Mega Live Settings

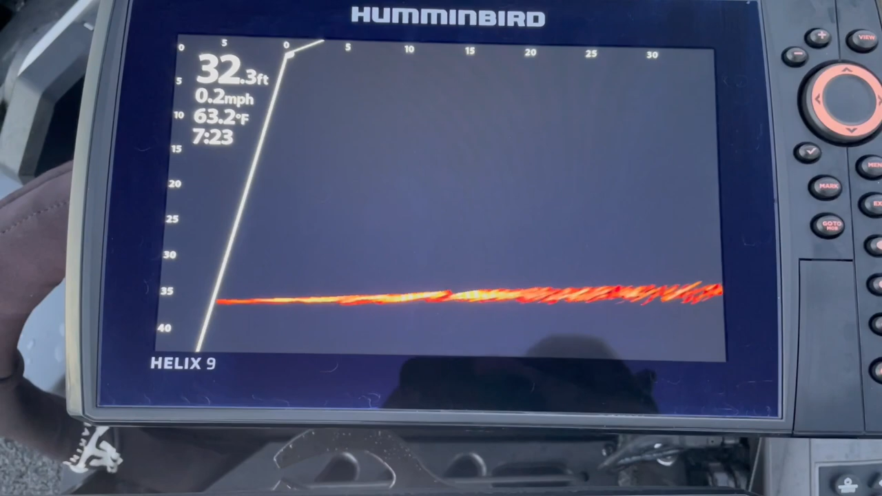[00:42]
On screen: depth 32.3 ft, water 63.2°F, speed 0.2 mph
it did take i would say probably about five to ten minutes for it to
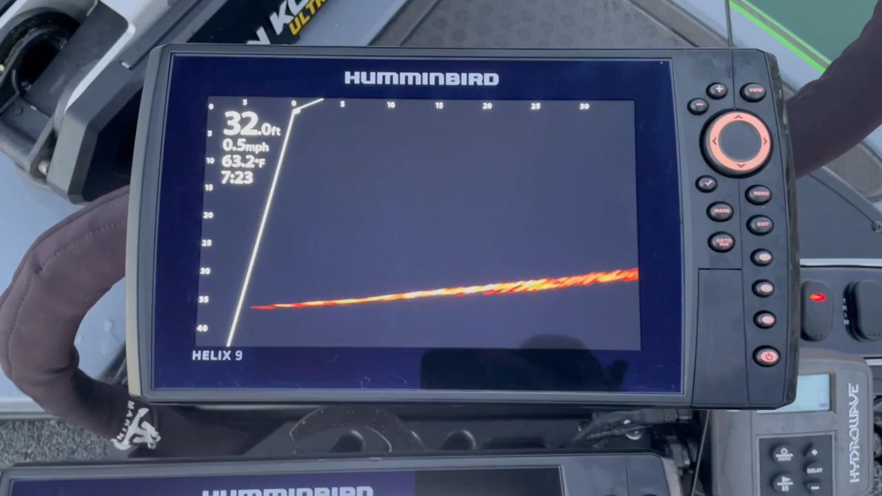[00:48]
On screen: depth 32.0 ft, water 63.2°F, speed 0.5 mph
even recognize this morning when i had it in the water i just uh dropped it in
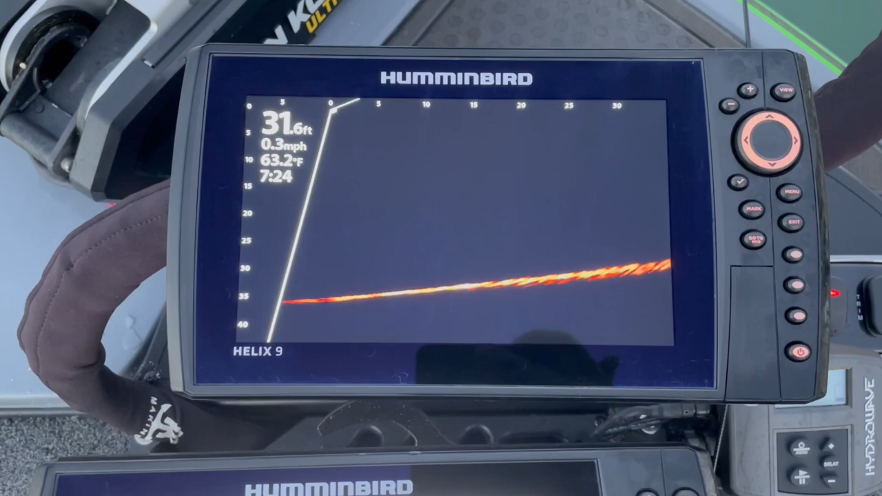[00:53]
On screen: depth 31.6 ft, water 63.2°F, speed 0.3 mph
fired up turned both graphs on and just kind of let it sit there while i let the engine warm up before the first run and it took quite a while but i finally got it picked up on here now and i've
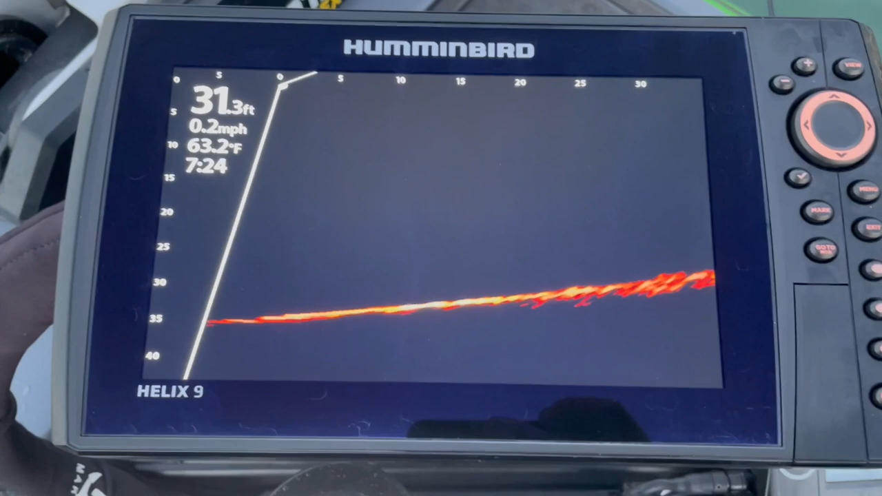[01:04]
On screen: depth 31.3 ft, water 63.2°F, speed 0.2 mph
gone through and already adjusted a couple settings but we'll take a quick look at it so if you hit menu mega live ping on obviously um
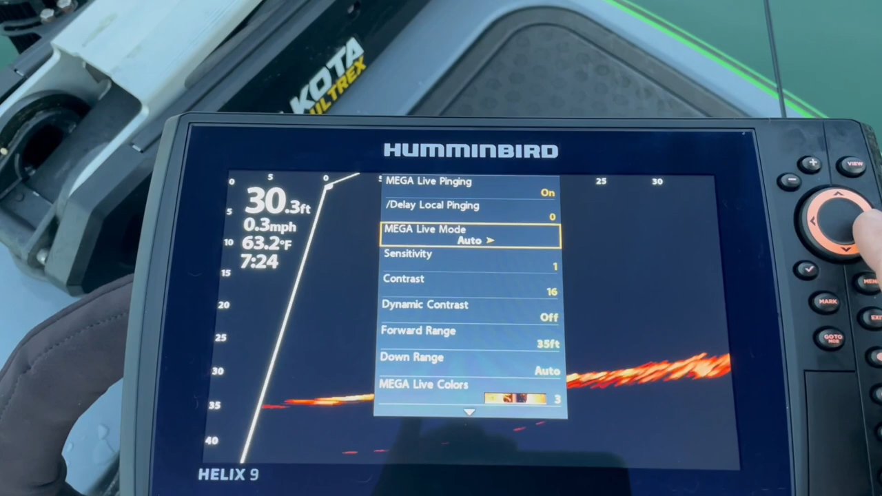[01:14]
On screen: depth 30.3 ft, water 63.2°F, speed 0.3 mph
mega live mode is set to auto i can go ahead and go to down or forward view and then of course you have landscape
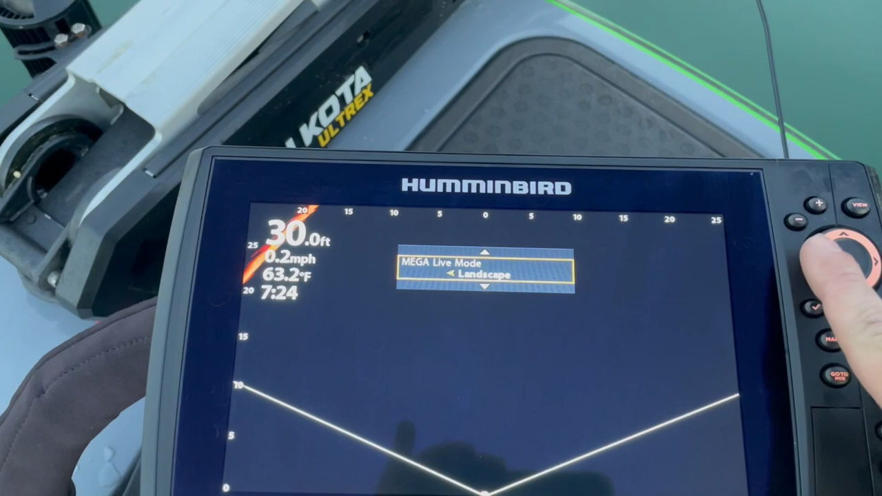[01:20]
On screen: depth 30.0 ft, water 63.2°F, speed 0.2 mph
as well if i'm going to bring it back because i'm going to run forward for a little while otherwise i have to adjust the transducer so i will bring that up in fact there is the warning talking about that as well and how to
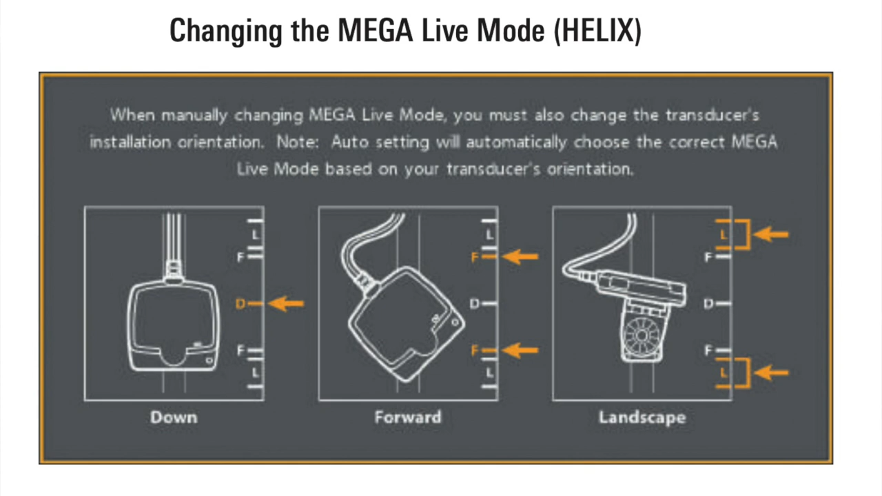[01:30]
use it since this is the first time so
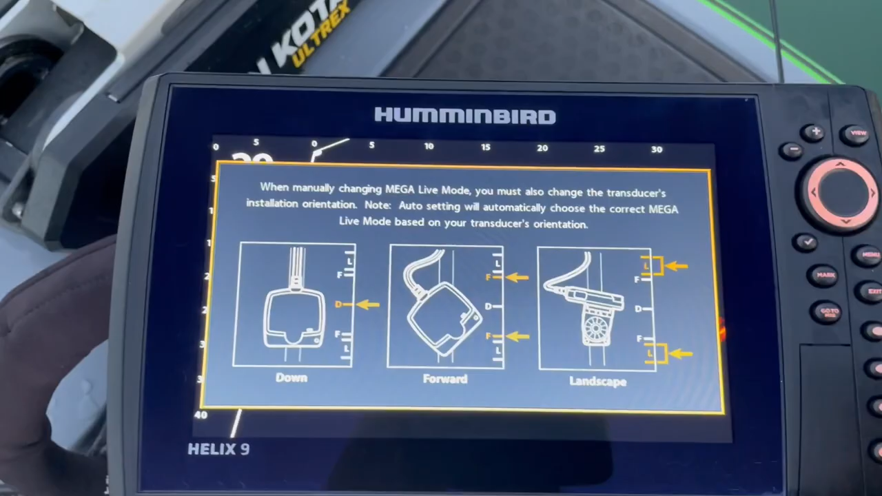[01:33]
we're going to go ahead and exit out of that next option
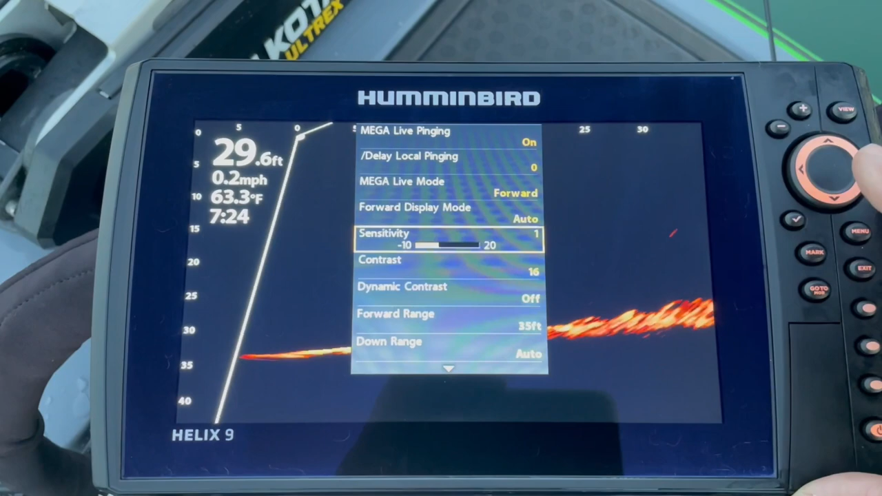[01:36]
On screen: depth 29.6 ft, water 63.3°F, speed 0.2 mph
um forward display mode this is going to change the
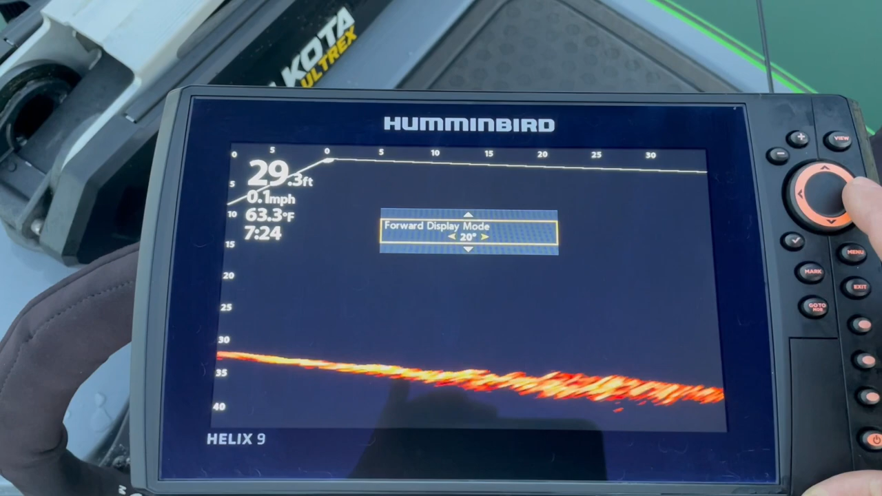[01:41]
On screen: depth 29.3 ft, water 63.3°F, speed 0.1 mph
number of degrees that you are running at so you can see here where i can adjust it and click
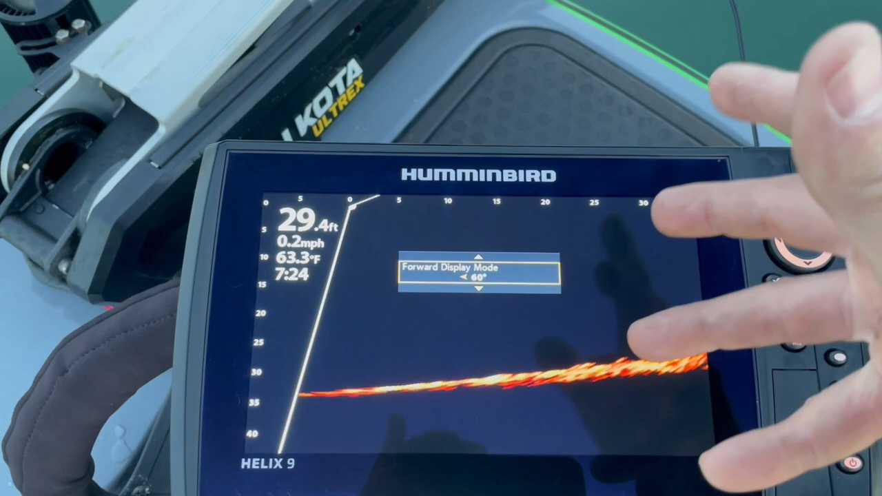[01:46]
On screen: depth 29.4 ft, water 63.3°F, speed 0.2 mph
it down to open up a wider view i think for me that 20 looks pretty good to me i'm going to be able to see out quite a ways out in front of me and of course down and
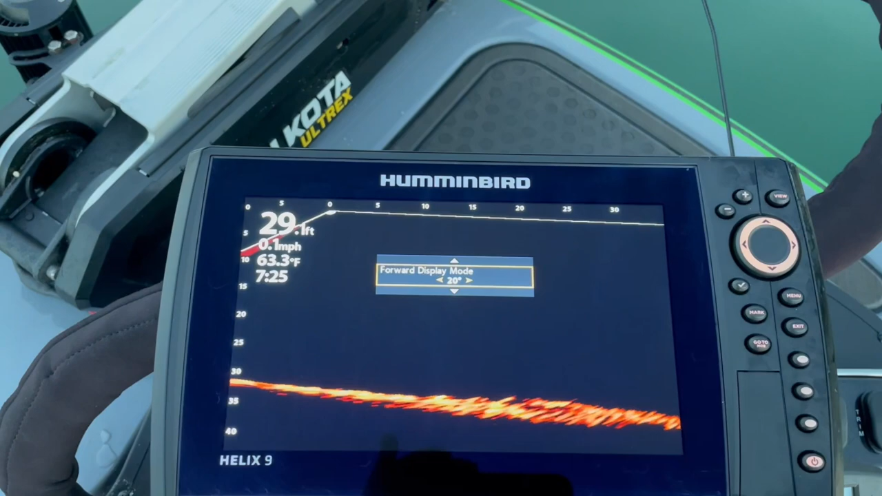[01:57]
On screen: water 63.3°F, speed 0.1 mph
then right underneath what's going on in the boat i am picking up a little bit of the feedback coming across from the 360
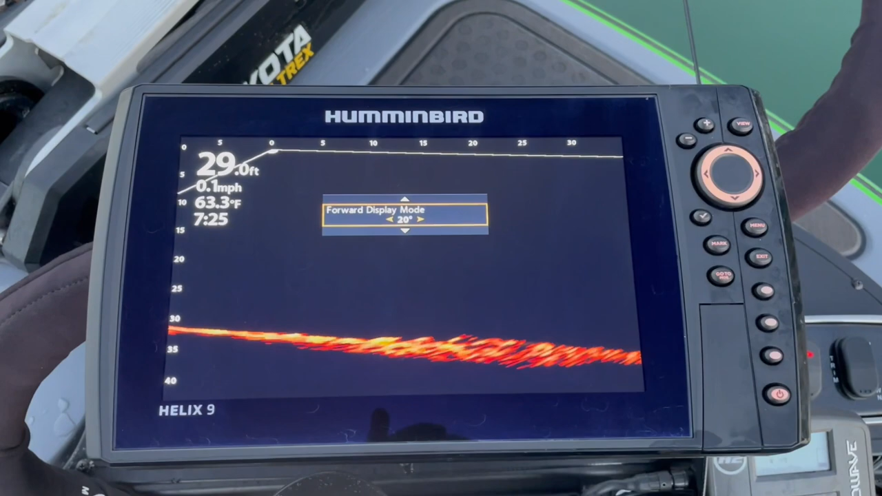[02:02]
On screen: depth 29.0 ft, water 63.3°F, speed 0.1 mph
that a lot of people have talked about seeing uh let's go down the next option on here is going to be our sensitivity so i've got it set to one right now you have a scale of negative 10 to
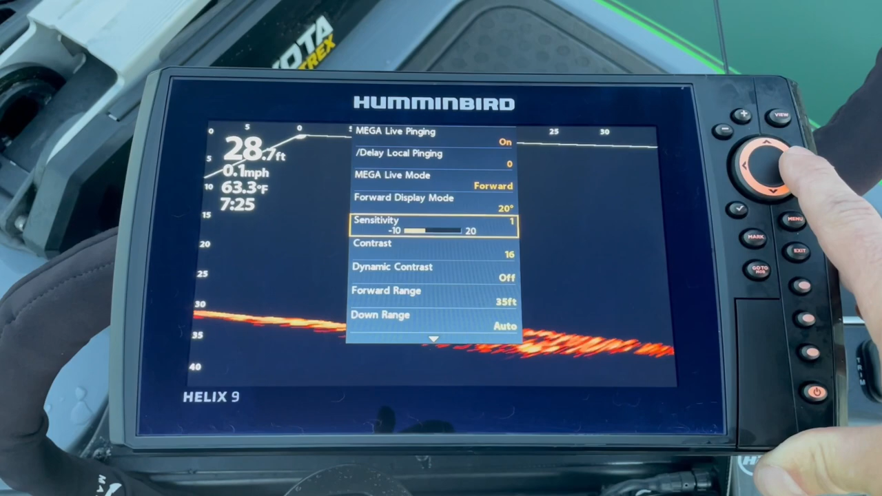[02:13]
On screen: depth 28.7 ft, water 63.3°F, speed 0.1 mph
20 so if i start increasing my sensitivity you'll notice those ping rings are really starting to pick up and then we did get a lot more kind of distortion down here where now you can see a gradient so i'm going to go ahead and drop that back down to one it's right about where i'm starting to lose those ping rings i'm afraid if i go any farther down
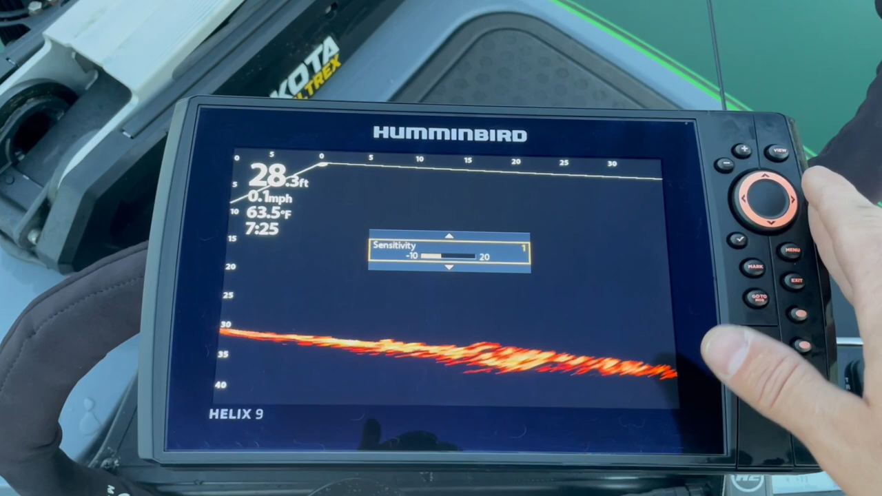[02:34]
On screen: depth 28.3 ft, water 63.5°F, speed 0.1 mph
i'm going to potentially not see some fish so i'm going to go ahead and start off and leave it at
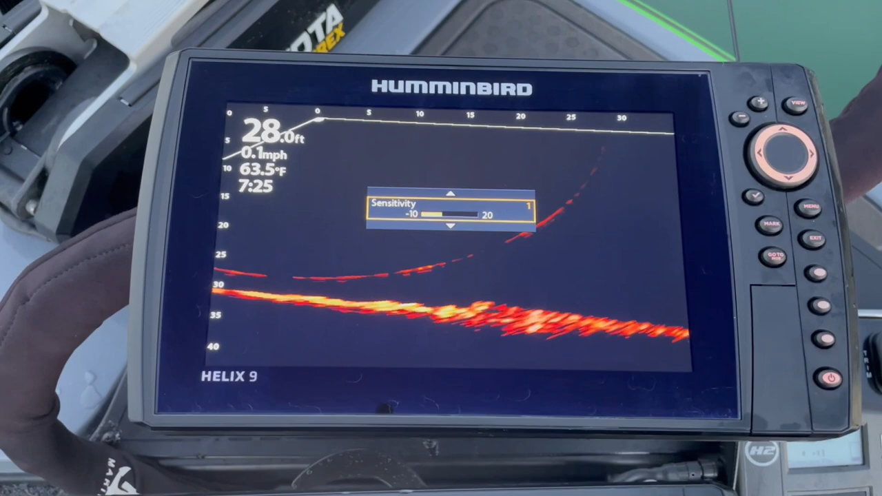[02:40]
On screen: depth 28.0 ft, water 63.5°F, speed 0.1 mph
one if i drop down to the contrast you can see i've got that at 16 so as i increase the contrast this line starts to get smaller and when i drop that contrast down you can see i start to get all kinds of distortion and i'm picking up feeding or feedback on the screen so i'm going to go ahead and turn that guy right back to 16 i
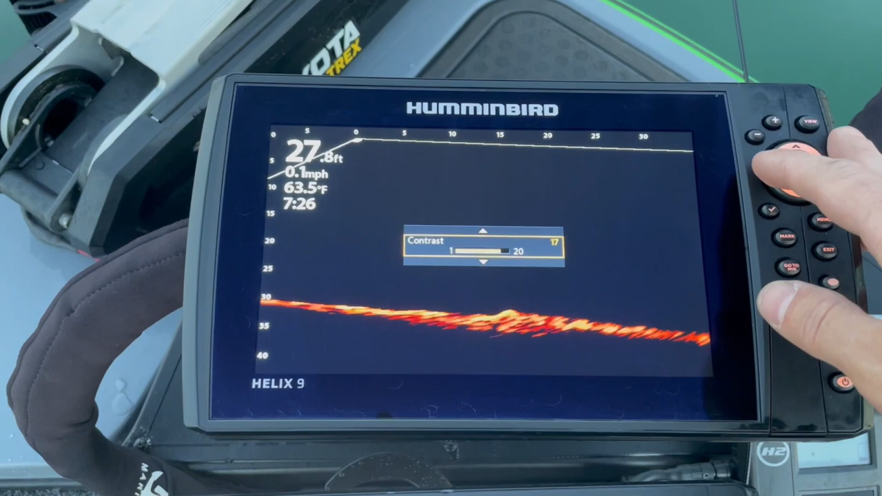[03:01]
On screen: depth 27.8 ft, water 63.5°F, speed 0.1 mph
think is where i had it set um seems like it might be a pretty good spot next
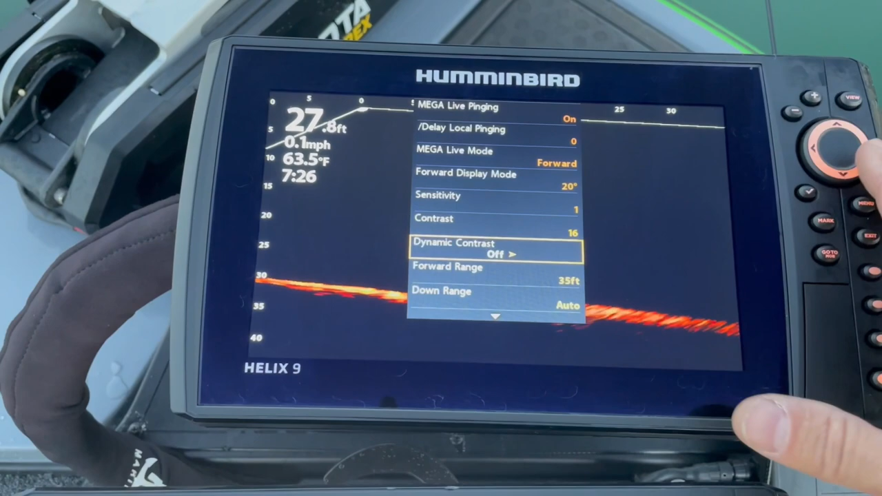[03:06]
On screen: water 63.5°F, speed 0.1 mph
option is the dynamic contrast i have it turned on you can turn it off and you can see